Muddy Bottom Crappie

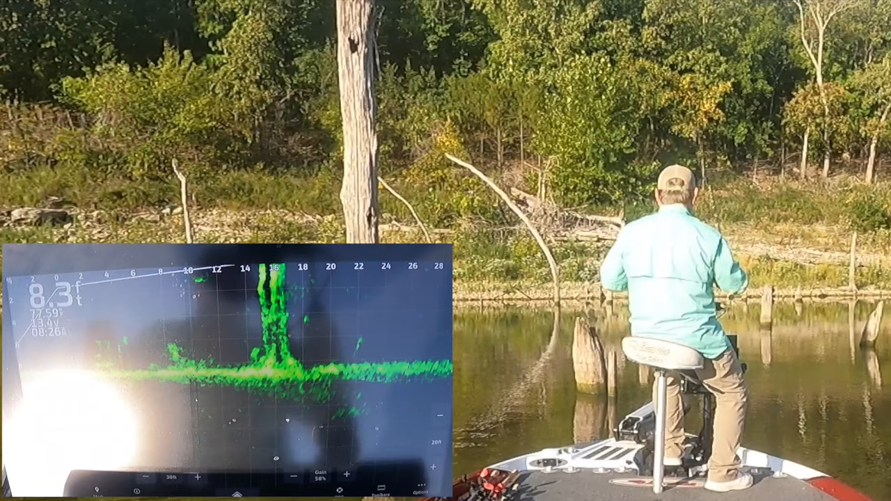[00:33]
On screen: depth 8.3 ft
little steak bed right there is what that is sitting right on top of it
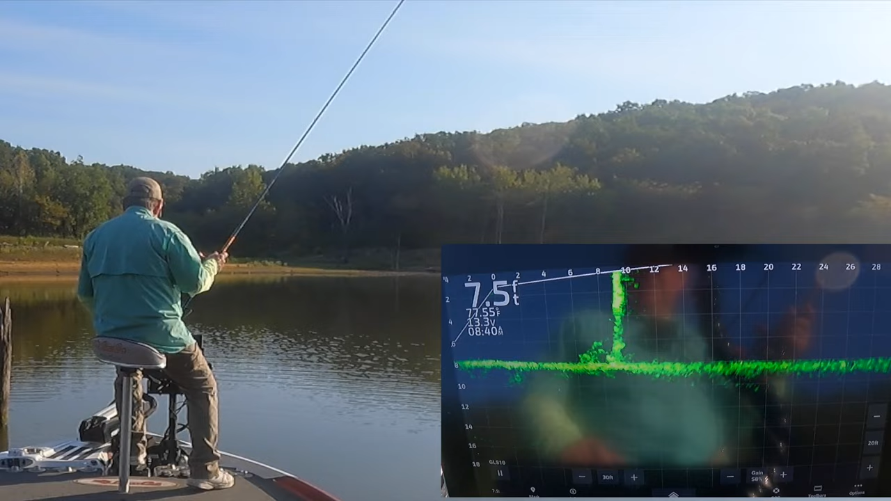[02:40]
On screen: depth 7.5 ft
and yep now where's the old steak bed right there i don't know that there's that much if anything but be nicer there's one on the bottom down there but i think that's the weight come through it up higher looks like there's something down there on the bottom
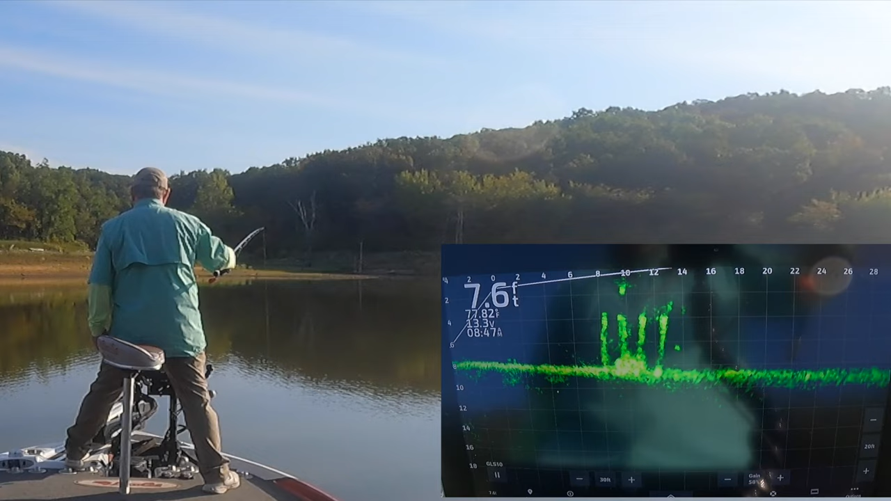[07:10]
On screen: depth 7.6 ft
lost my jig oh look at him come off the bottom and chase it up think there's another fish down there must be right behind one of those stakes i can't there it is jig going down come on
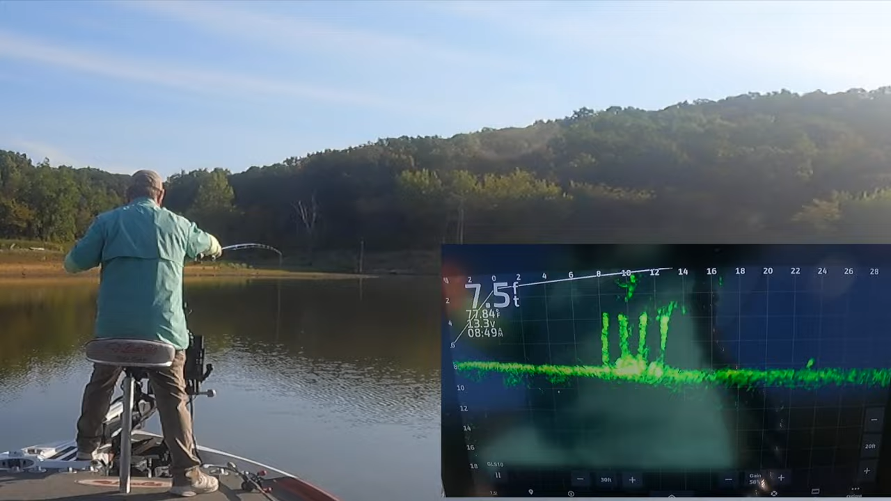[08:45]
come on i know you're there
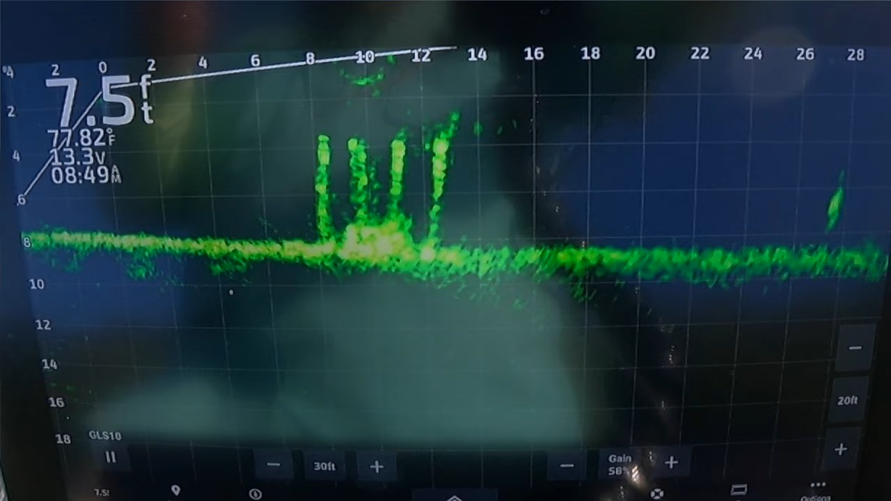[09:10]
On screen: depth 7.5 ft, water 77.82°F
they don't act like they like that as well as the living the dream but i may have already caught all the fish big enough to eat out of there there oh look at him he came up nibbled on it went right back down in there
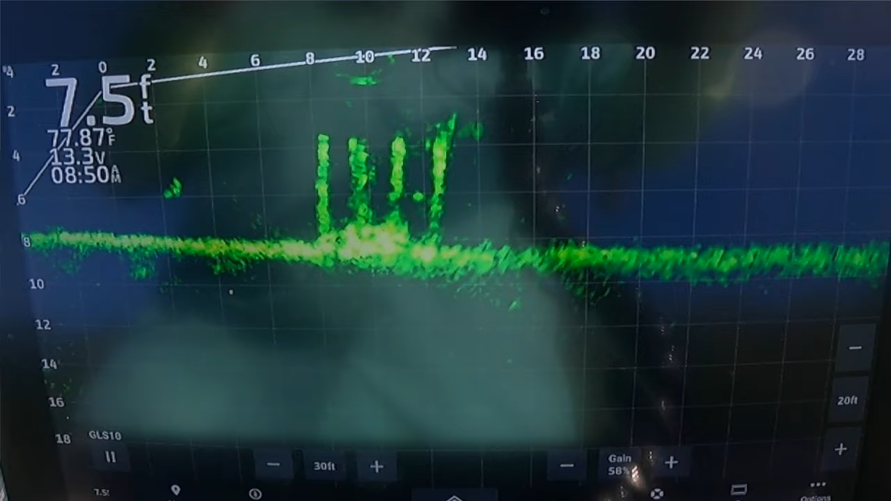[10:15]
On screen: depth 7.5 ft, water 77.87°F
let's see let's see yep yep
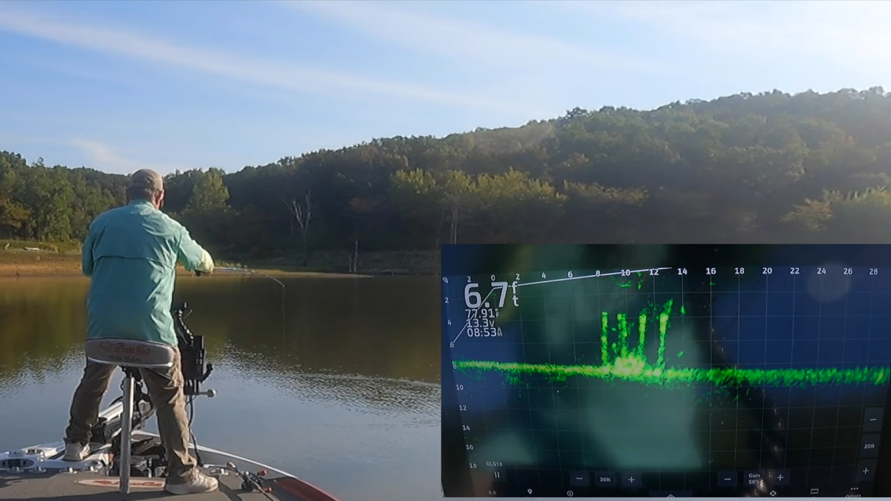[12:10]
On screen: depth 6.7 ft
there's more down there you can see them swimming i bet they're little bitty fish okay okay let's move on i didn't know that bed was there i just happened to see it